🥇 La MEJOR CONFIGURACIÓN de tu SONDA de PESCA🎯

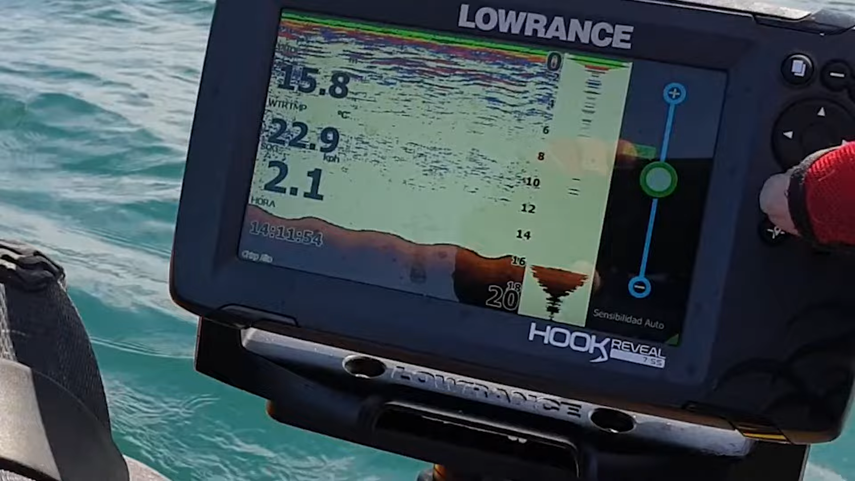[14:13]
sensibilidad a ver cómo nos quedaría si veis ahí ya no tengo ningún tipo de interferencia y estoy viendo perfectamente lo que yo quiero ver o que son los bancos
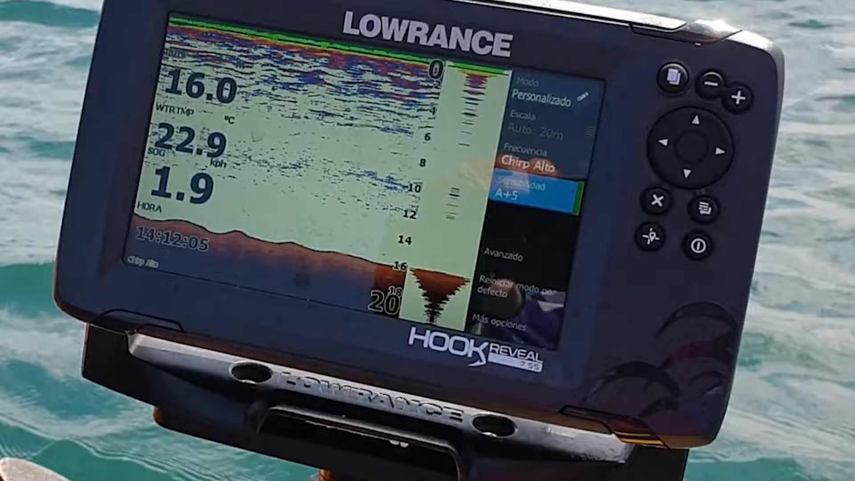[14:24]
de peces o cualquier tipo de taller fondo lo que sea pero sin interferencias
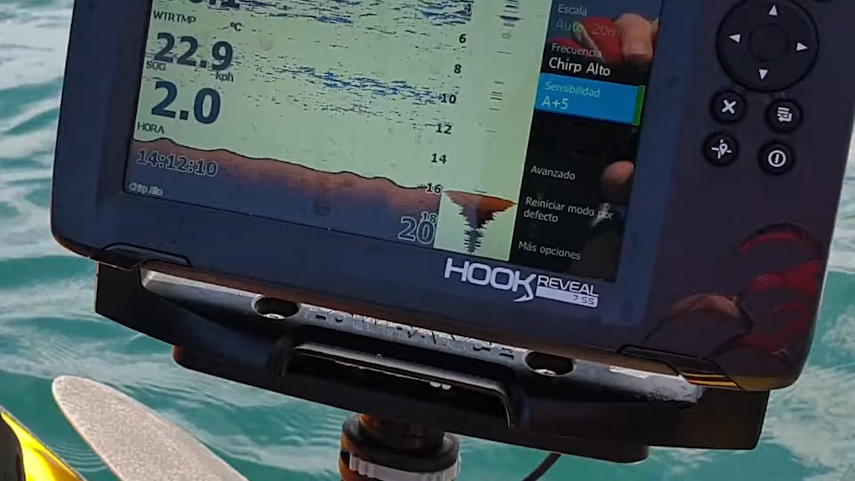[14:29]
On screen: water 22.9°C, speed 2.0 km/h
y en principio amigos esto es todo yo creo que con estos parámetros los que os he dado vais a ir muy bien luego me parece que me he vuelto a cambiar
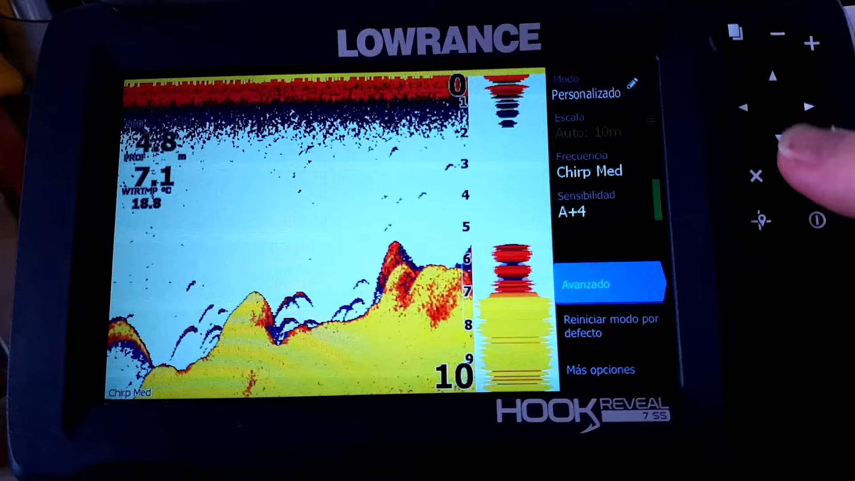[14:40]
On screen: water 18.8°C
si esto no es la 1 esto no es vale compleja este es no es el 13 sino es el 1 bien una cosa que os quería explicar con esta paleta del 13
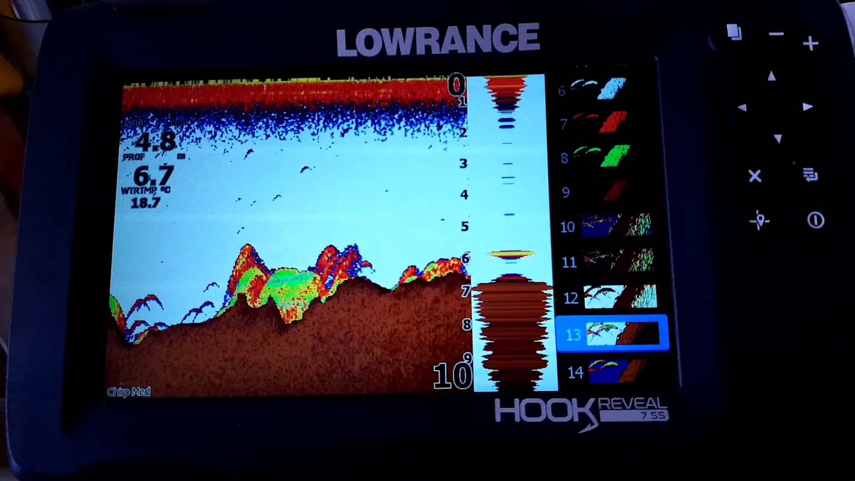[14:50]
On screen: water 18.7°C
vale es que es la que es la que más claramente nos va a diferenciar lo que sería un suelo duro o un suelo blando cuando veamos líneas oscuras una línea oscura en el fondo quiere decir que eso es blando pues ya sea arena o fango cuando no exista esa línea negra en el fondo
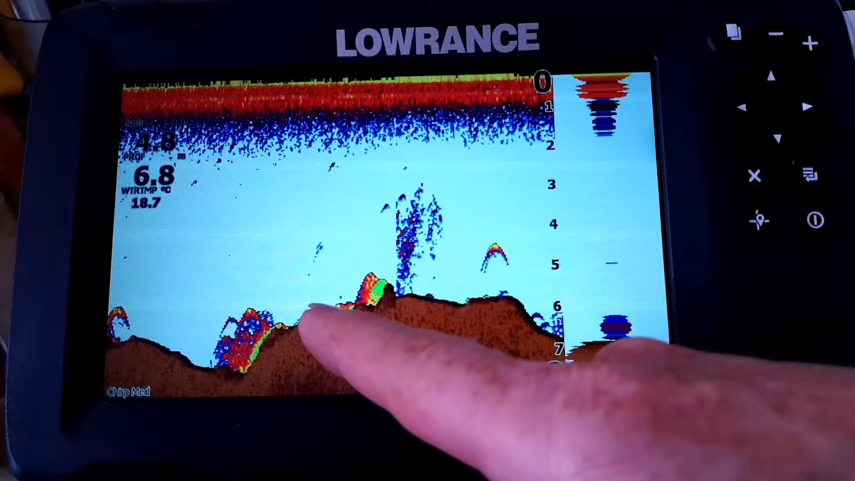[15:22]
On screen: depth 6.8 m, water 18.7°C
veis que aquí hay color eso quiere decir que es piedra esto tenemos fango y esto tenemos piedra con lo que es en la paleta que más claramente diferencia suelo duro y suelo blando yo creo que con estas cosas iremos bien si tenéis cualquier duda si pues oye no deja de preguntarme